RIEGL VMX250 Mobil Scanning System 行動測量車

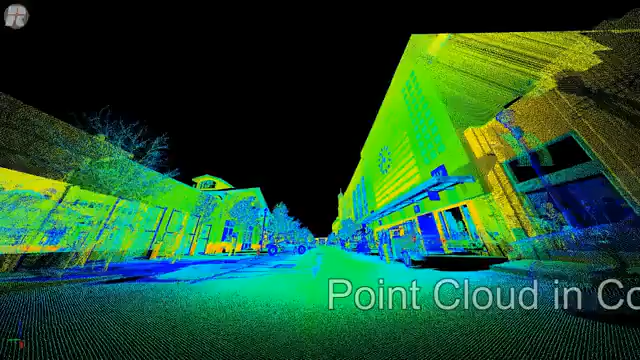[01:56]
the data is quite impressive as exhibited in this color-coded reflectance.
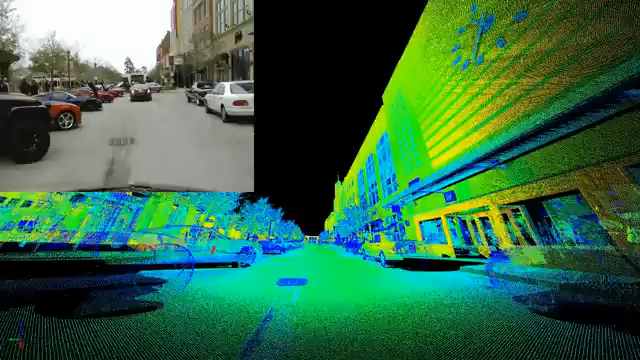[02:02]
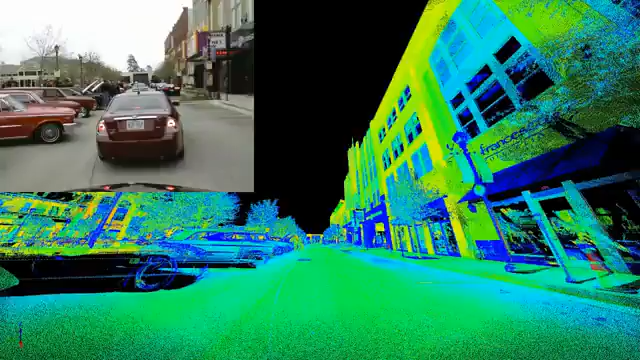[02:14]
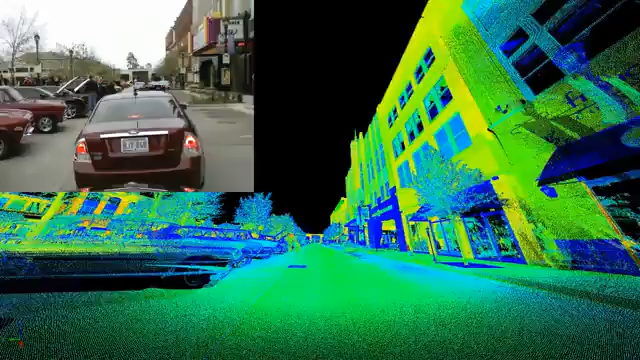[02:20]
operation of the unit in various traffic conditions, whether fast and free-flowing, stalled and congested is quite evident.
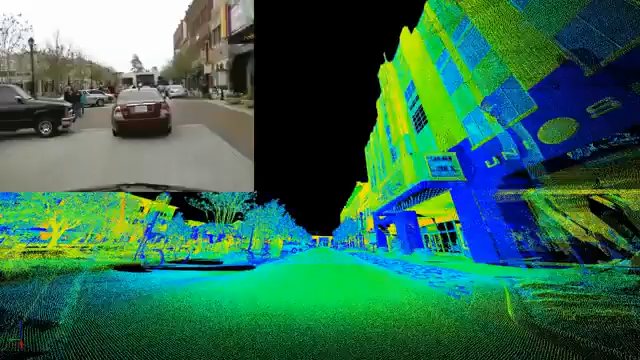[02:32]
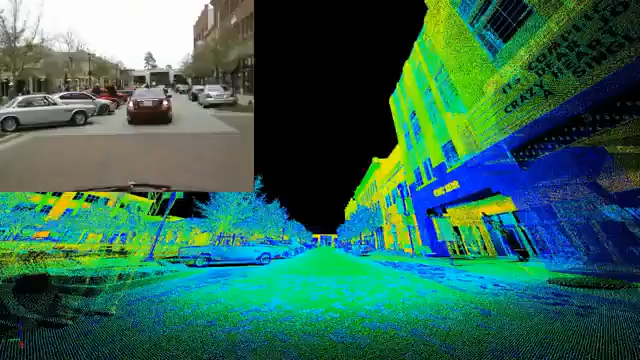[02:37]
As you can see from the point cloud,
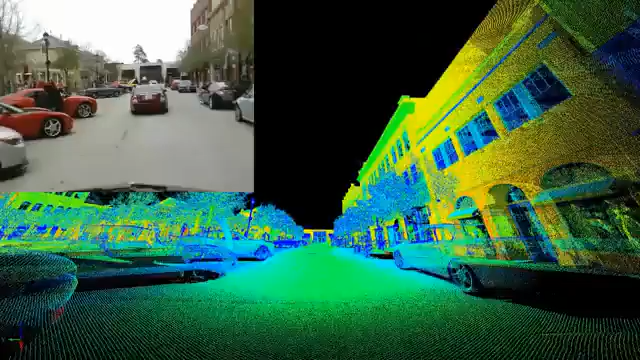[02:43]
the two-scanner head system does a very complete job of capturing the entire scene.
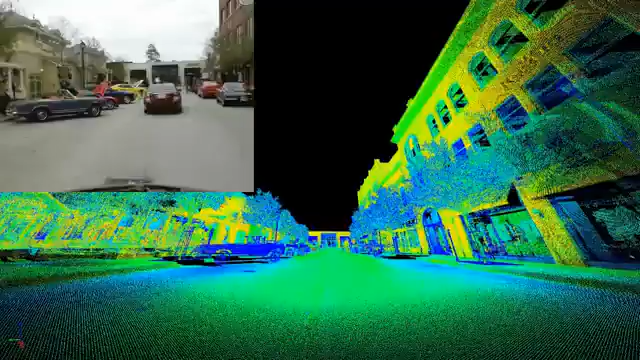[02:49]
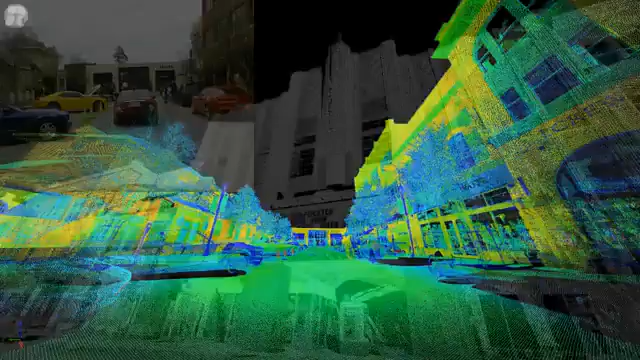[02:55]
You'll see the grayscale reflectance in this image and you will see the power of the 16-bit channel for the intensity information.
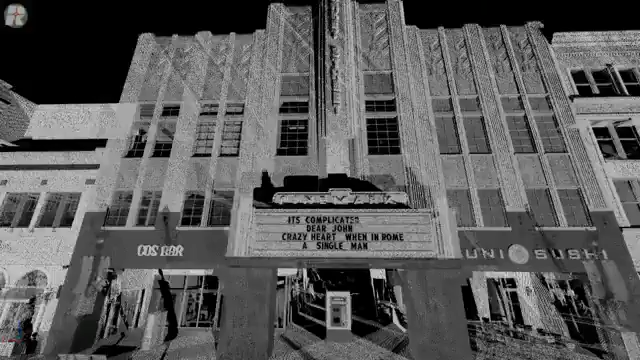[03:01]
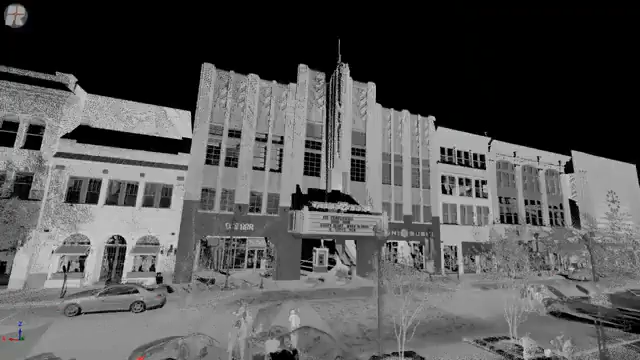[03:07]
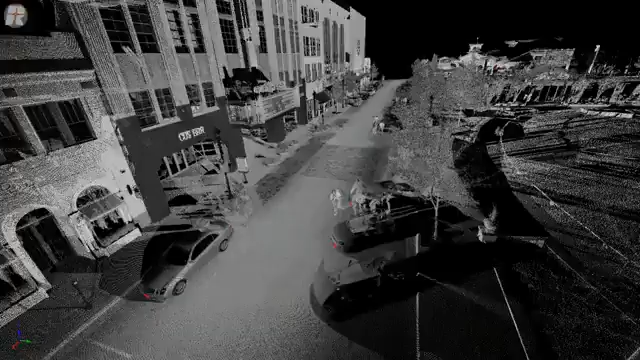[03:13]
The red spots that you see in the image indicate high reflectance, as you can see in this small cone.
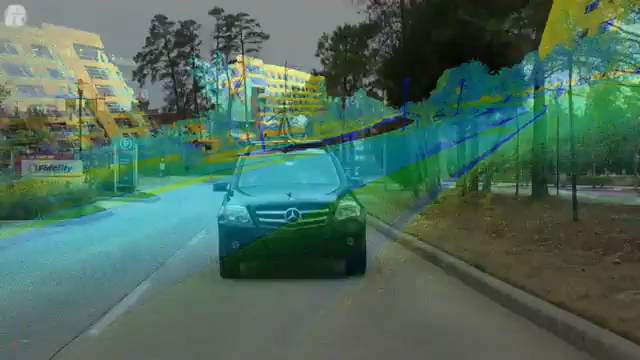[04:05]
As you can see in this range-independent reflectance image, you can see in this range-independent reflectance image.
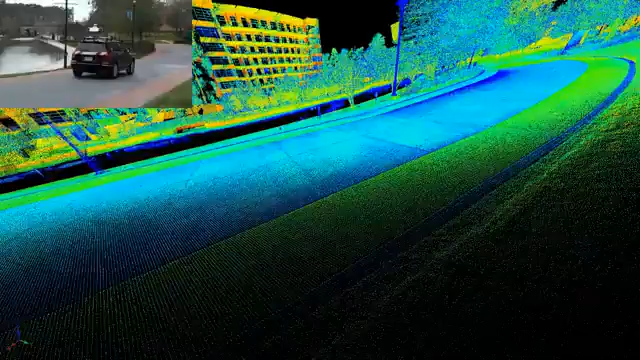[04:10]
The far buildings, you're seeing the orange or yellow colors and you can determine that those
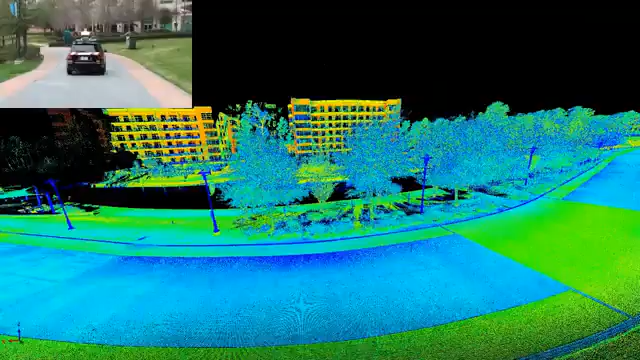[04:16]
colors are not governed by the distance from the laser scanner.
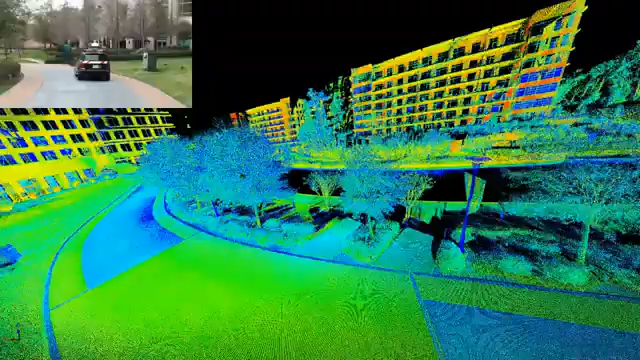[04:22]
In addition, if you compare the video with the point cloud information,
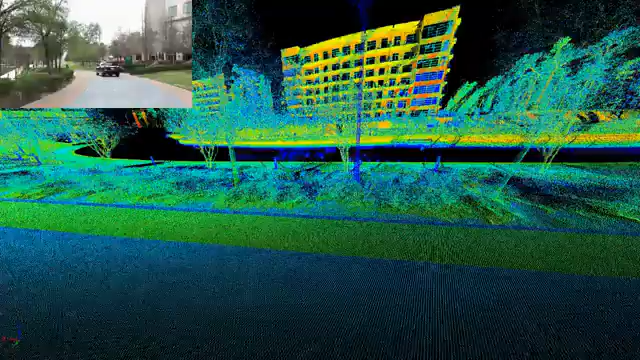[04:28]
you're seeing the varying reflectances established by the different materials that the laser hits.
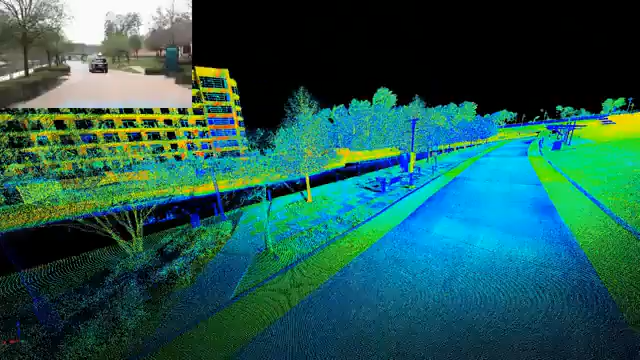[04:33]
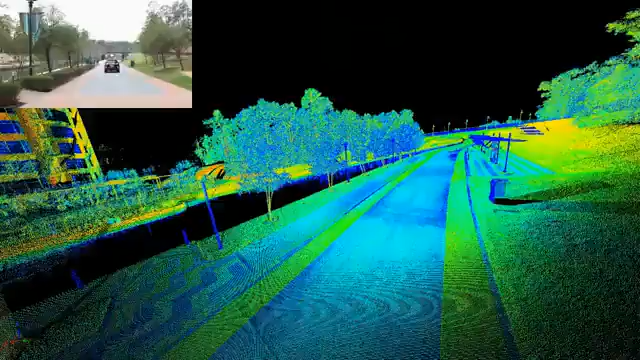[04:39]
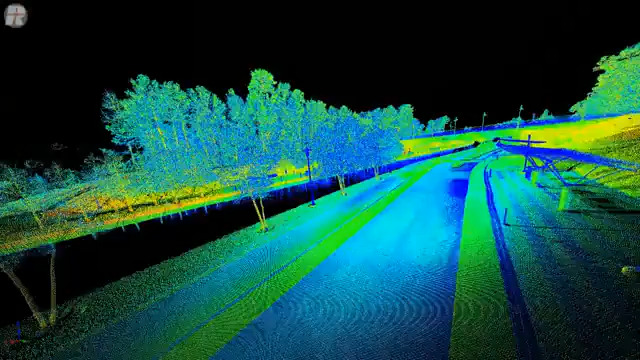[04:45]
The completeness of the scene is quite evident, but as you will see as you pass underneath the bridge,
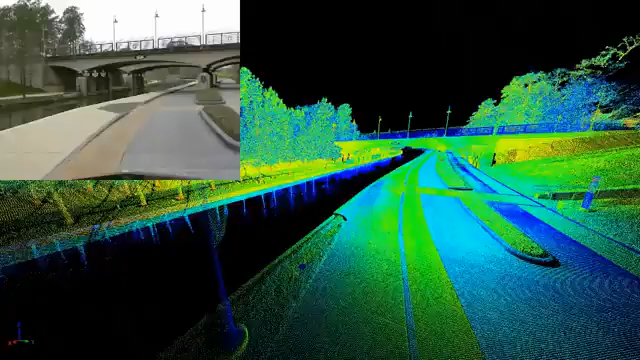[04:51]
the overall system integration with
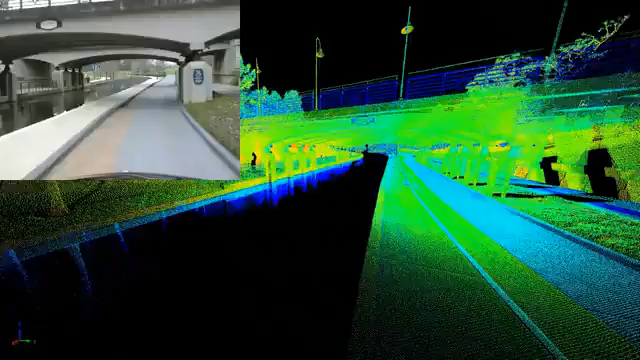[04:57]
the IMU-GNS is quite superb.
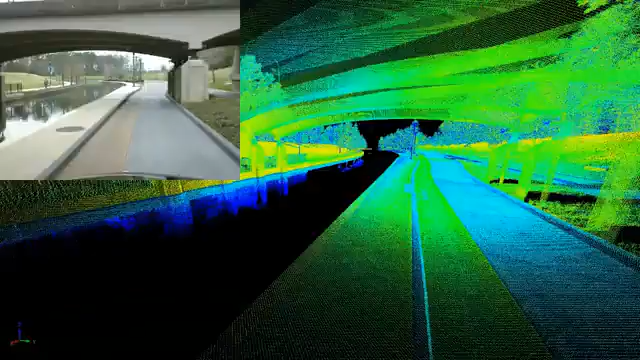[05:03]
There are no missing or dislocated data sets.
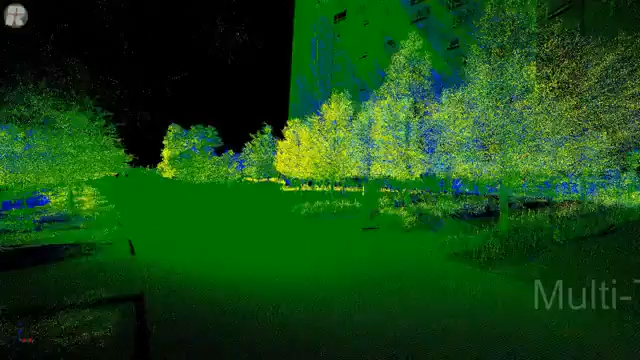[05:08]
What we're seeing now is the power of the multi-target single return and the yellow first return are quite evident,
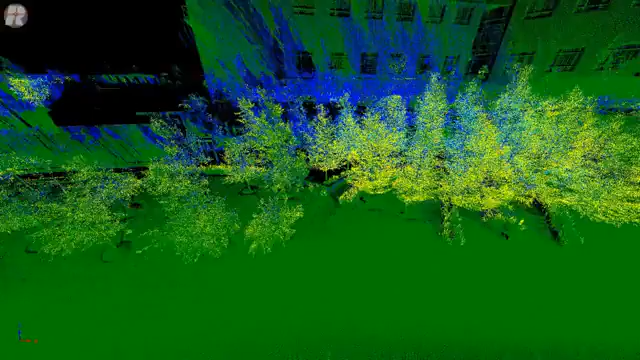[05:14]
and as you look at the building, you'll see the blue last return,
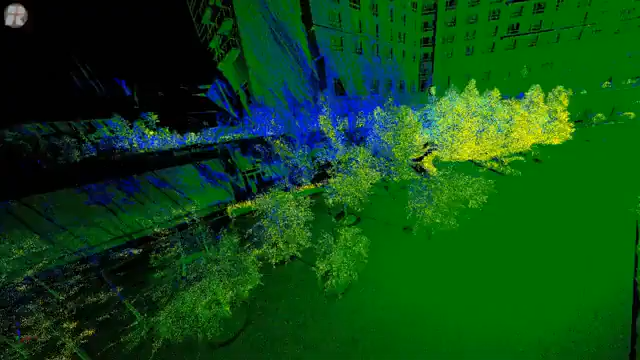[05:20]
and this allows us to penetrate the vegetation to be able to see the facades and to make sure that we cover them completely.
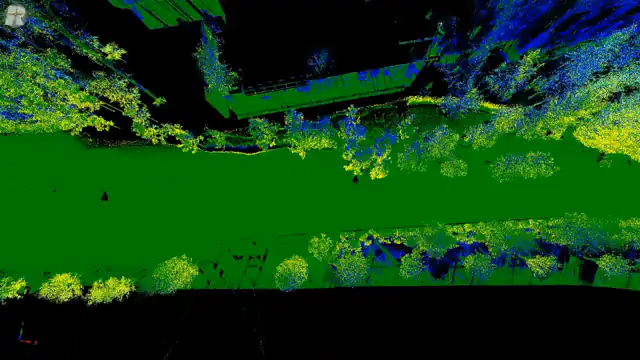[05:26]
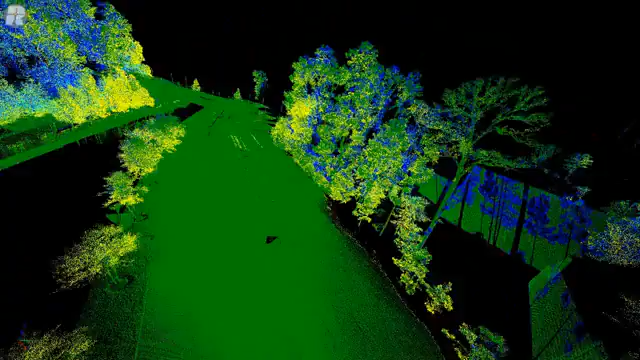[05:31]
In addition, the perfect performance on vegetation with the waveform system allows
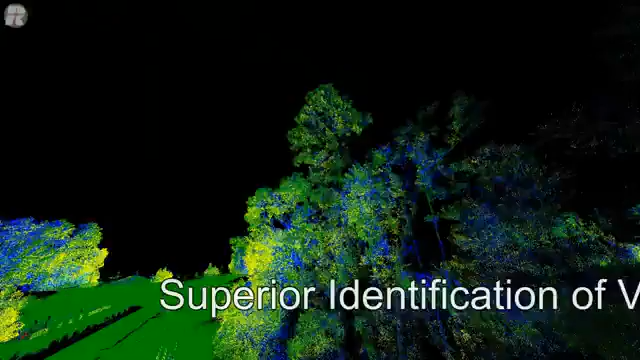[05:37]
users to be able to either completely identify the vegetation or to be able to remove it completely.